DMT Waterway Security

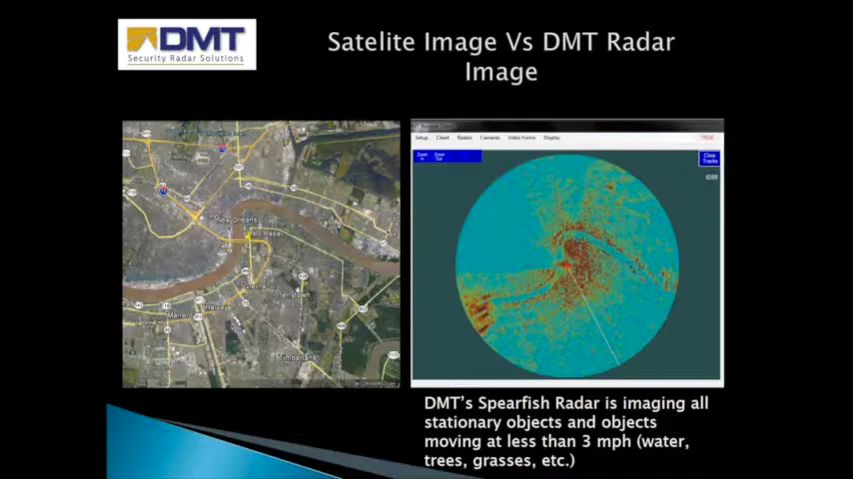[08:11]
To the right is a DMT radar image of all objects moving three miles per hour and less, like water and vegetation. The DMT remote client software, or DRC, imports maps to display intruder track positions.